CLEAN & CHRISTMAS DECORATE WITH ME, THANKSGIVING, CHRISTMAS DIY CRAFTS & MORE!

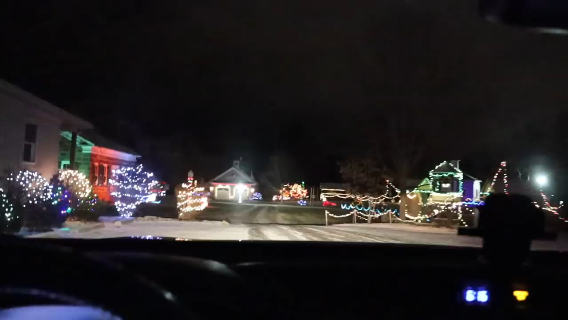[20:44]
So we're driving through. Hey, this is where me and Grandma came.